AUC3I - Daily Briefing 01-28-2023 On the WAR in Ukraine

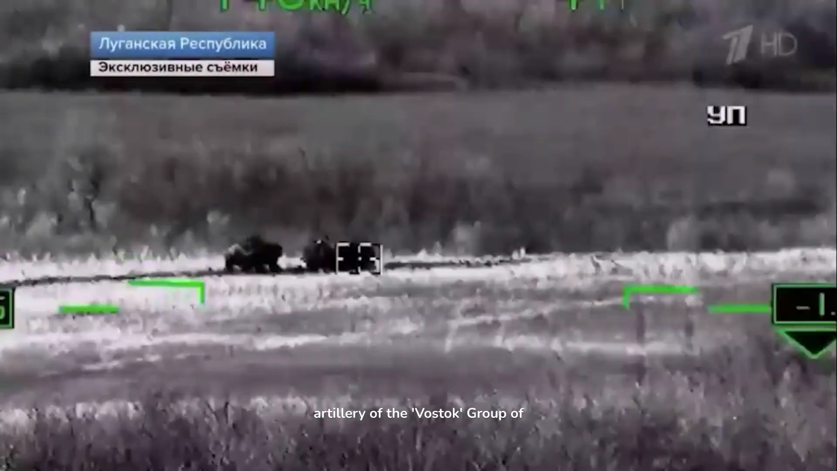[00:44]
In Kupin's direction, Army Aviation and the artillery of the Vostok Group of Forces have neutralized the concentrations of
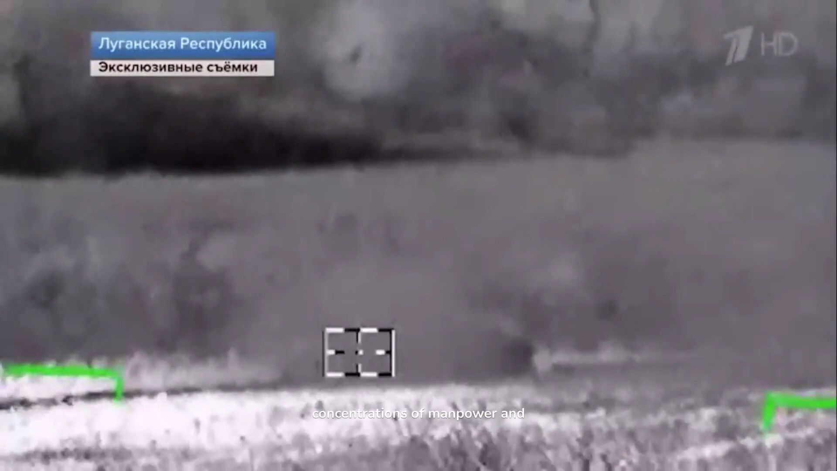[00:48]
manpower and hardware from 14th and 92nd
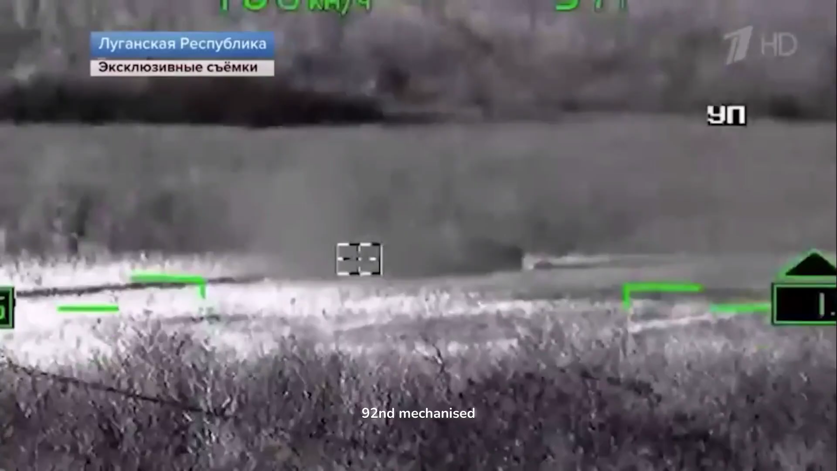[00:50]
Mechanized Brigades of the Armed Forces of Ukraine near Sinkovka,
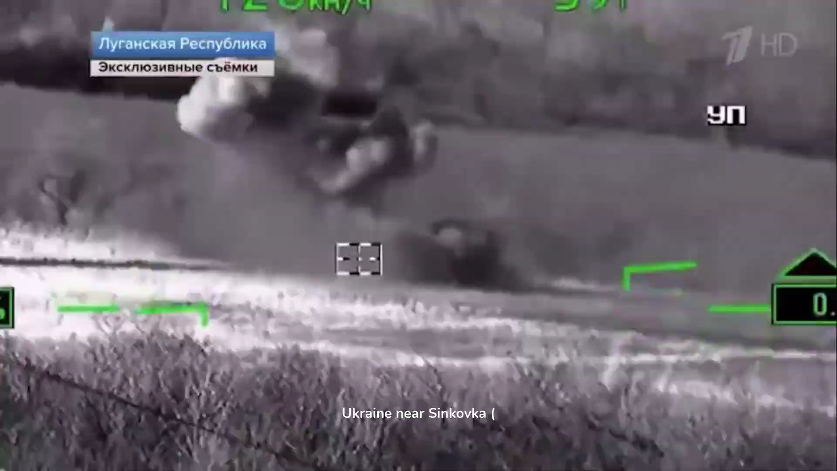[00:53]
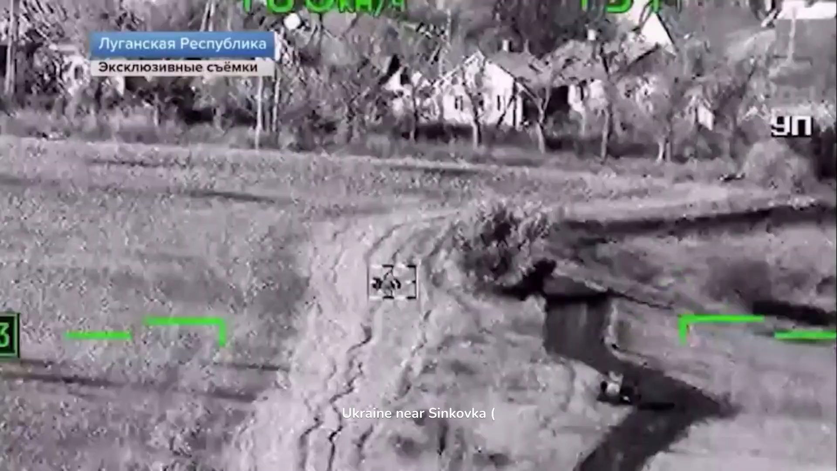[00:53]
Kharkov region, and Novoselovskoy, Lugansk People's Republic.
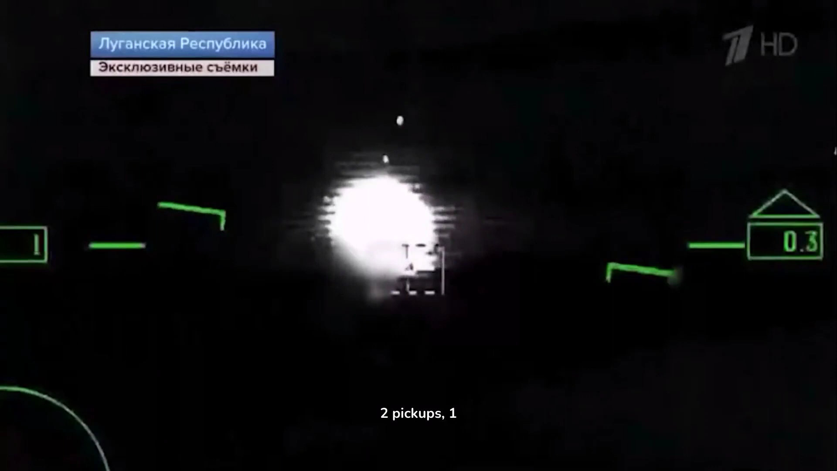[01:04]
two pickups, one Vostokka self-propelled howitzer, and one U.S.
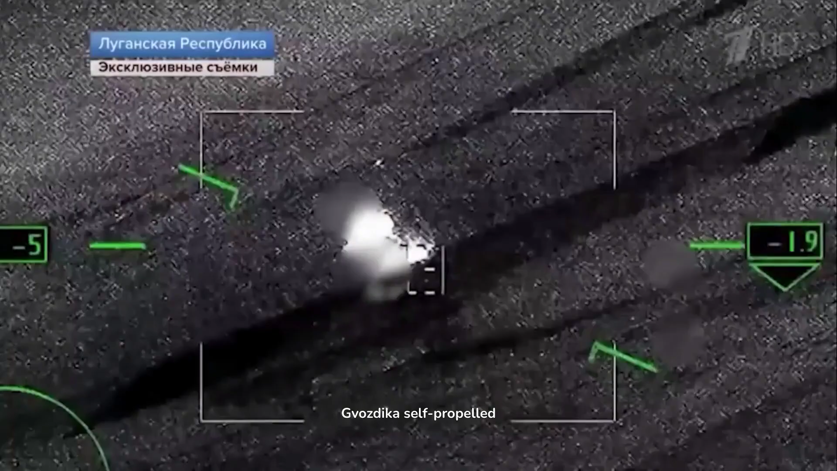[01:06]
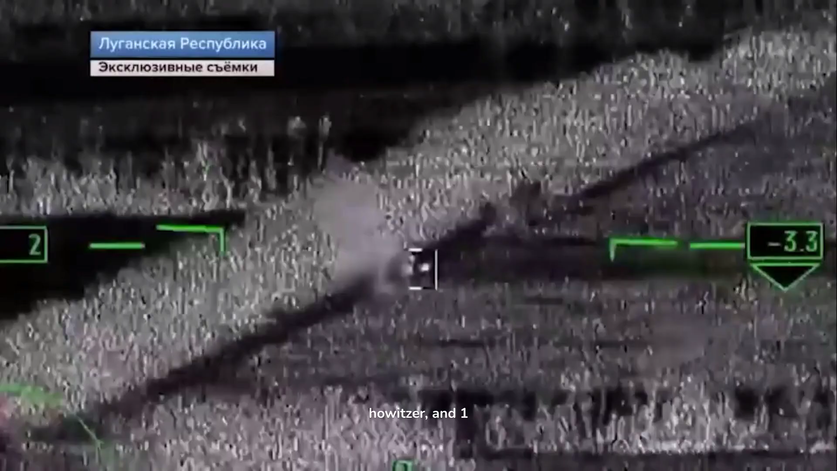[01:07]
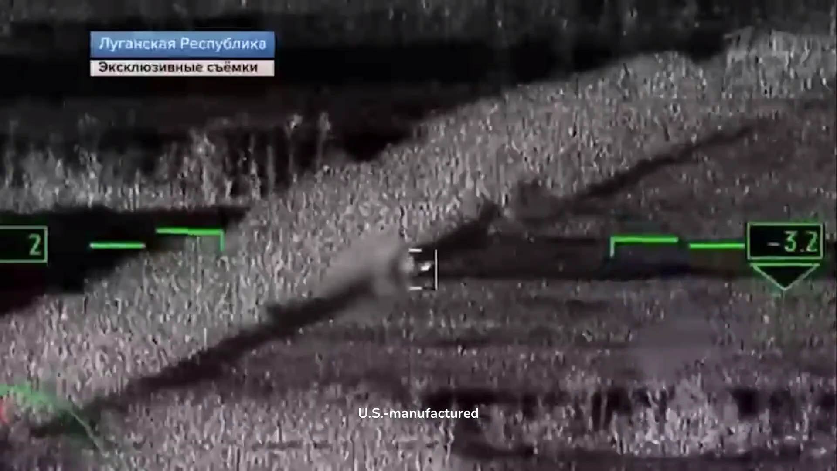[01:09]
manufactured M777 artillery system have been eliminated.